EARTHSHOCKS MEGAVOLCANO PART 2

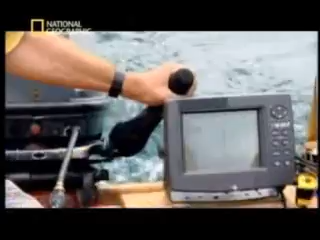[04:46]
What we're trying to do out here today with this depth finder is to get a profile of the lake bottom,
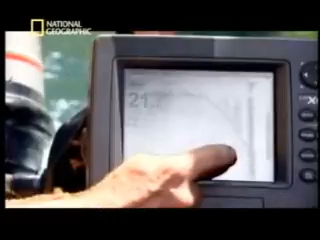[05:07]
You can see it dropping right off. 23 meters.
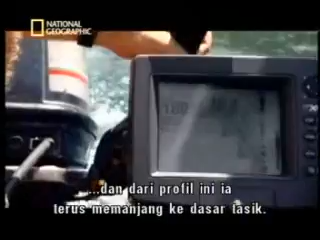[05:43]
Some special geologic processes must be involved to form this.
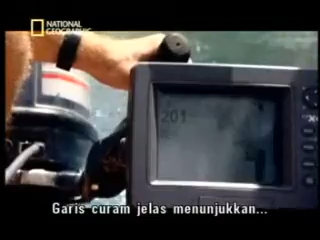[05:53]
This steep line on the screen is clear evidence that Lake Toba is not just a normal lake,